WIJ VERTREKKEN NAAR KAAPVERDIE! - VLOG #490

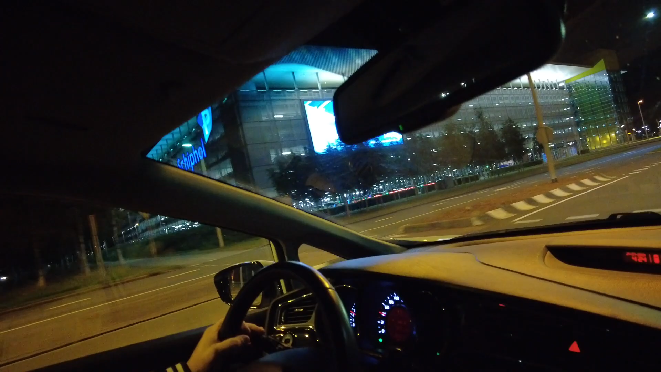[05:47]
Nou, dat hebben we gedaan. Garage. Oh, er zijn er meer mensen die naar de garage willen.
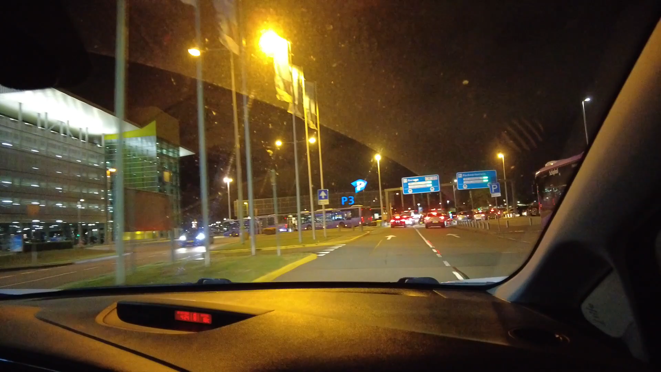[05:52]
Ja. Zo. Nou, spannend, hè? Er was eentje die wist niet meer hoe het werkte. Oh, ja, die gaat die kant op, toch. Oké, we kunnen erin. Woehoe. Oei, ik word een beetje duizelig.